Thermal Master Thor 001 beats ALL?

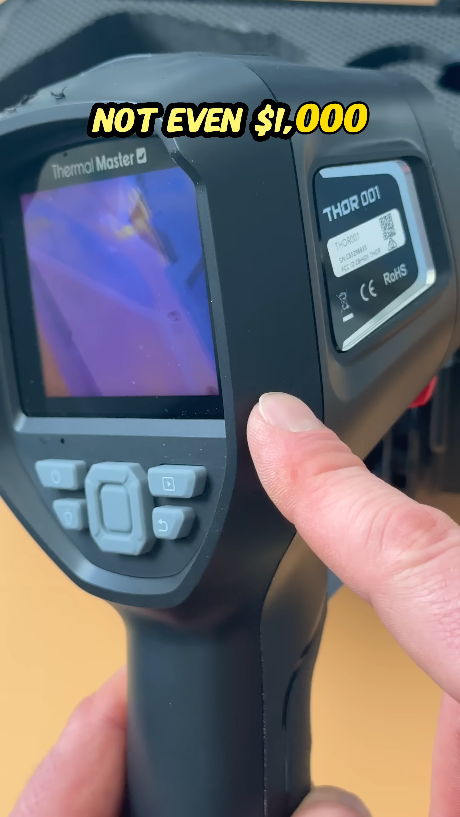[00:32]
you can pick this up on amazon for like less than 600 sometimes even on sale here's a quick demonstration of water
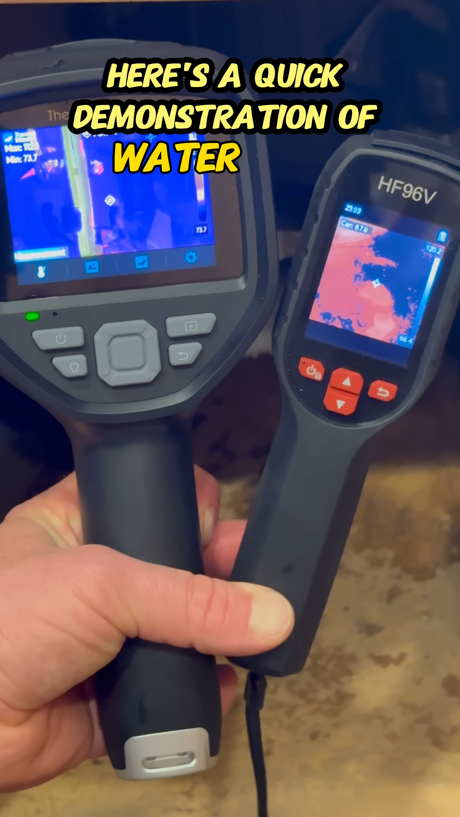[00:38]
flow underneath my sink just look at the difference between the two
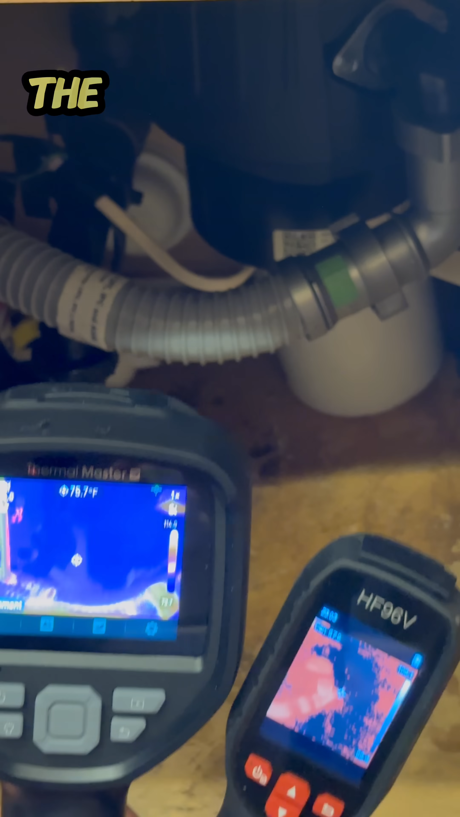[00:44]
the thor thermal master 001 is well worth the money it's gonna have all the
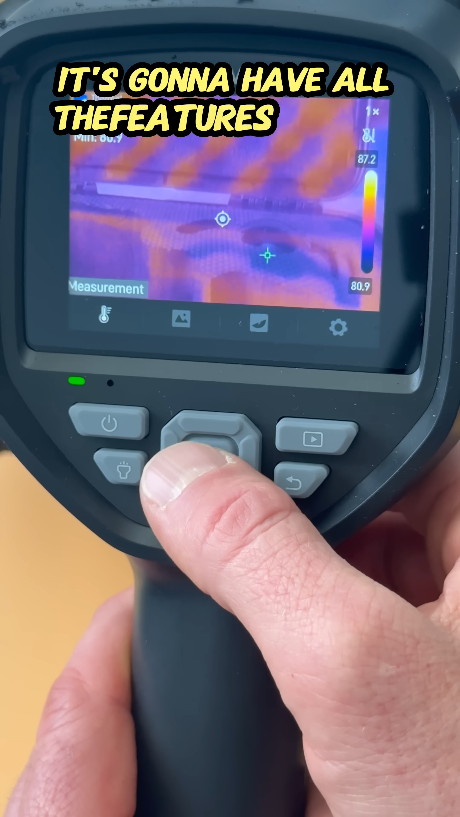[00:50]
features of your much much more expensive
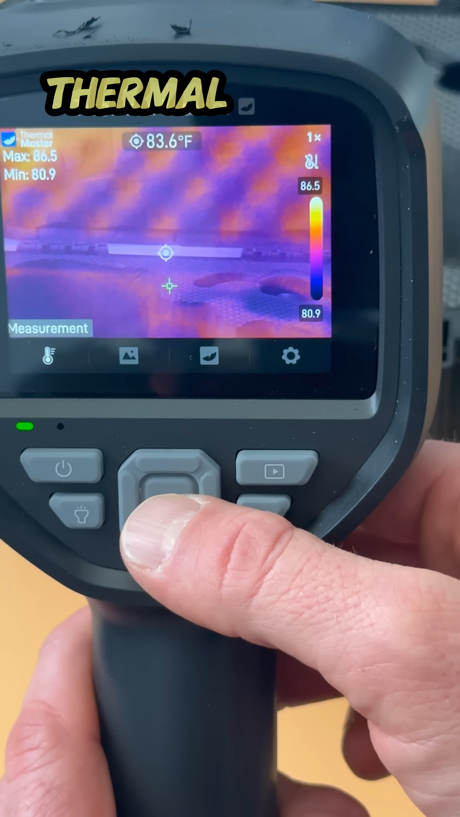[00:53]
On screen: spot 83.6°F
thermal imaging cameras but for a fraction of the price